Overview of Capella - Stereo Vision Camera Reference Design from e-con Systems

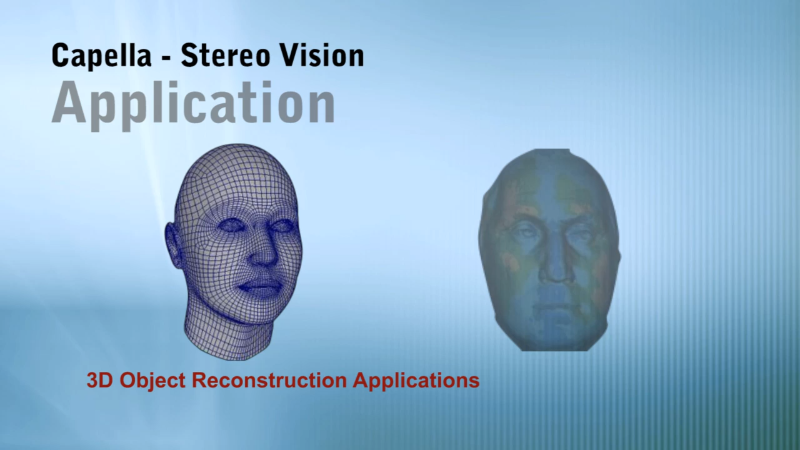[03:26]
3D object reconstruction applications such as reconstructing 3D details of sculptures, monuments, human faces, D.